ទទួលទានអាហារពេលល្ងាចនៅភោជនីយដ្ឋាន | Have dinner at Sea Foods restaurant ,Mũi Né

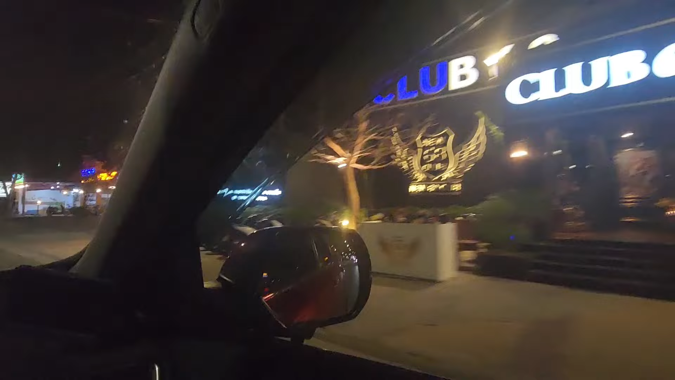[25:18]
Nó châu à, ủi châu à, căng dưới quán này lớn ghê luôn anh. Không, không có người luôn.